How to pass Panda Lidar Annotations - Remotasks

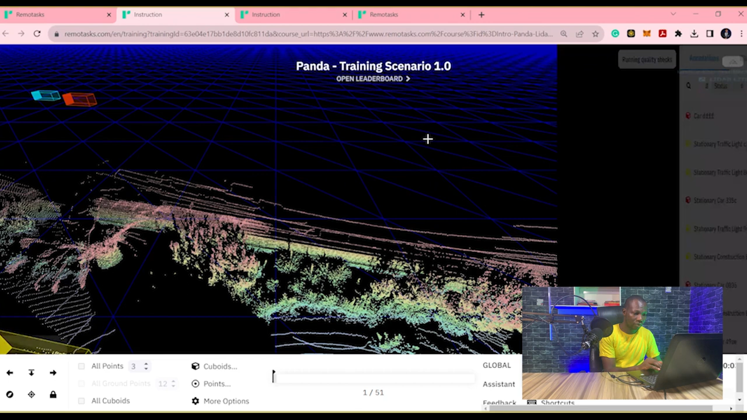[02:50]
We're really about checking how it is done. So you have the LiDAR view.
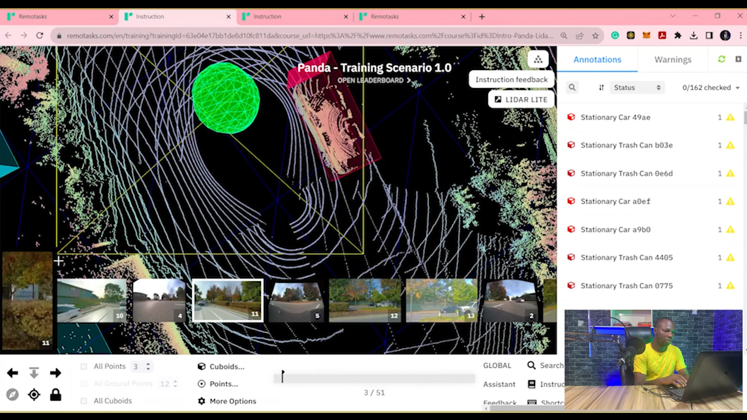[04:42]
I'm wondering where that one is coming from.
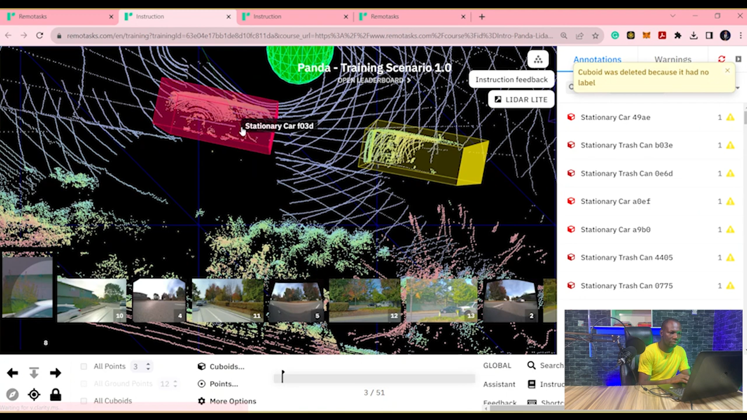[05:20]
The stationary. You can see the back view from how the side overhead view.
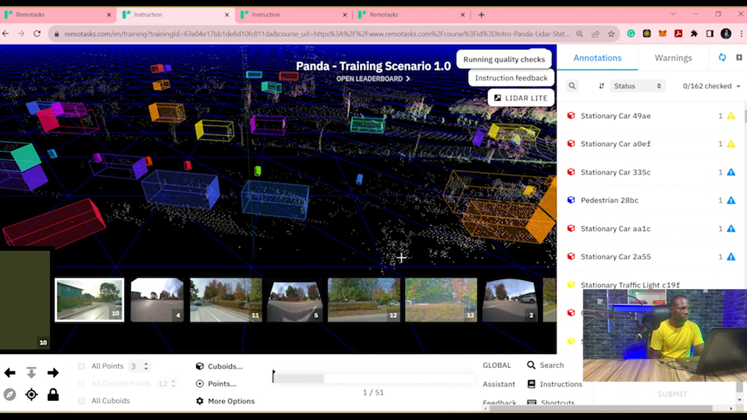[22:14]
And you can remove all keyboards.
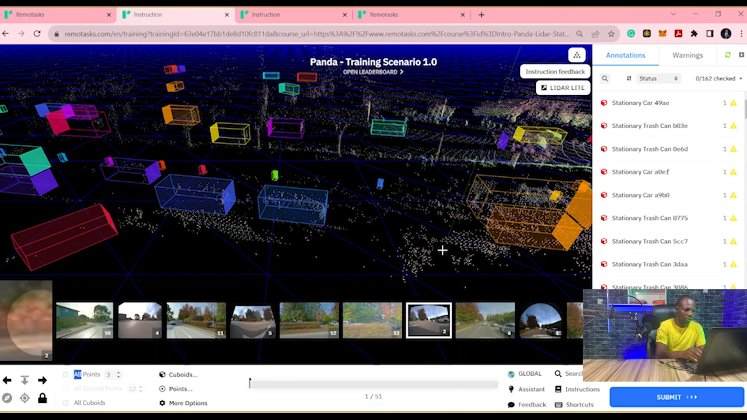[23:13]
Then see again to that. And then the arrow keys on your keyboard help you to rotate.
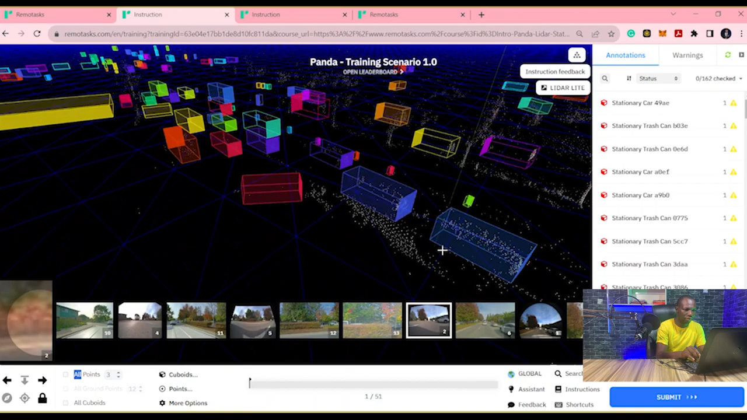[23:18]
The W help you to move. See, I'm moving.
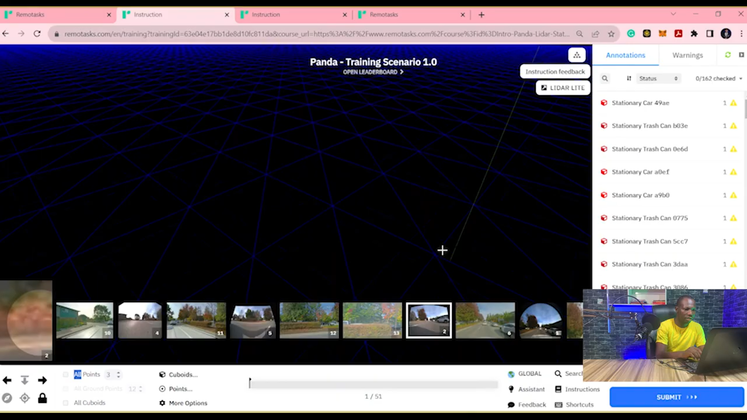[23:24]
W, S, A to the side, D to the other side, and then rotate.
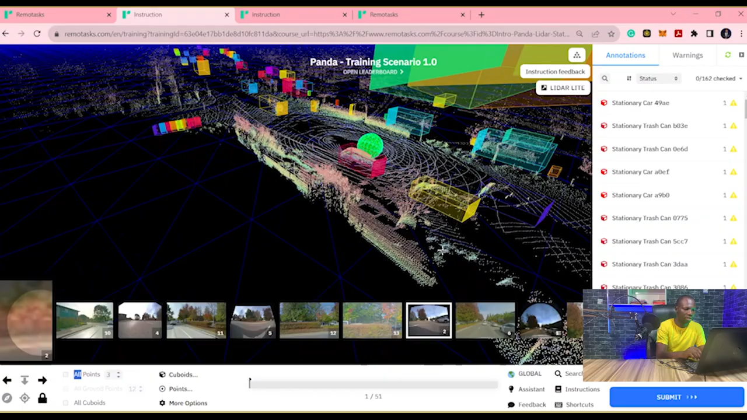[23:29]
Okay. So
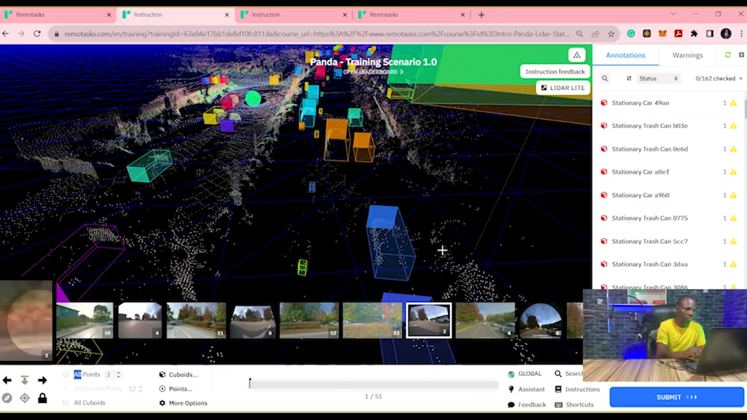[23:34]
basically, most of the things are rotated here.
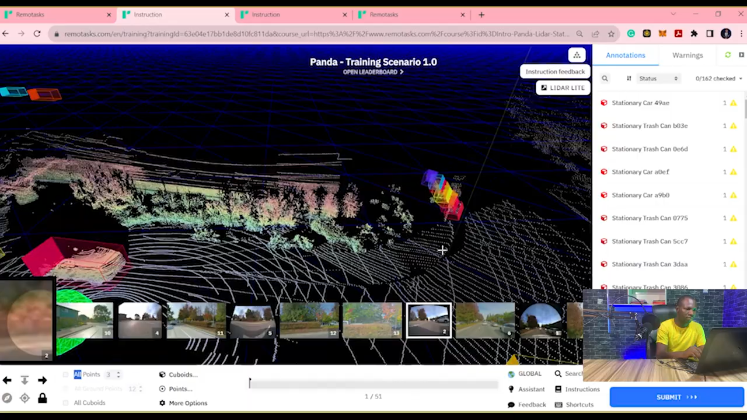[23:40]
Most of the things are rotated here.